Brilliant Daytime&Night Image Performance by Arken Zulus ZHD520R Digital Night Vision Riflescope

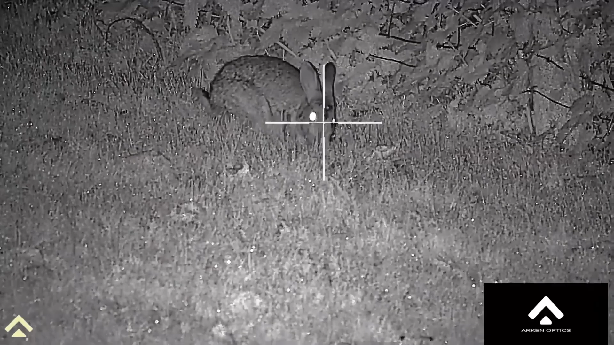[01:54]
so this rabbit's about 20 yards away just looking at the fur on the rabbit i don't think i've ever seen that on any of a scope the detail has just blown me away so that wraps up another review if you have any questions please leave them in the comments and i'll get back to your asap thanks guys so